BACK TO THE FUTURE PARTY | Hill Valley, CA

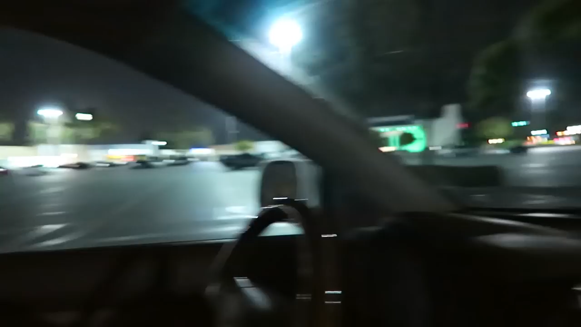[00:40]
Nothing too special. Hey, the ground looks kind of shiny like in the movie. We're almost there.